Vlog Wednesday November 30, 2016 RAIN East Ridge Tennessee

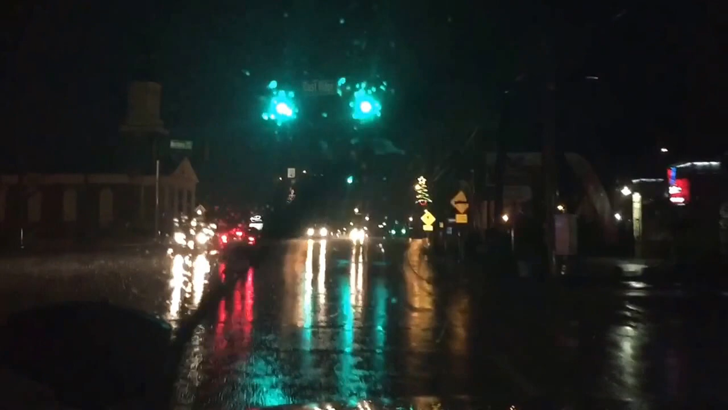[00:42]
Highway 41, Ringo Road in East Ridge, Tennessee. The suburb of Chattanooga, Tennessee. Let's see. Let's see how it's coming down. Had some severe storms last night around the area. No power outages here yet.
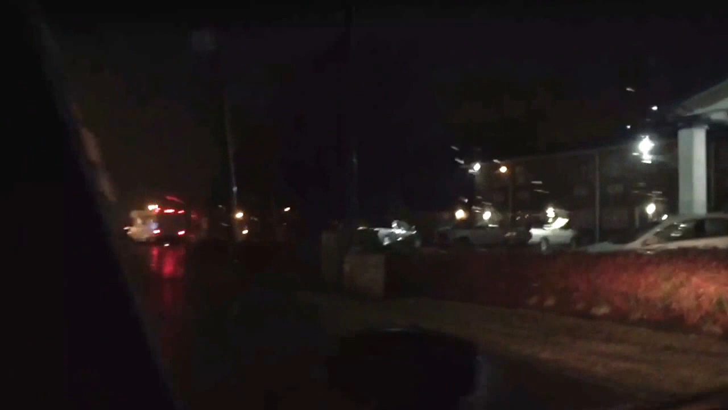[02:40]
You can't really tell at the Bass Pro Shops right there.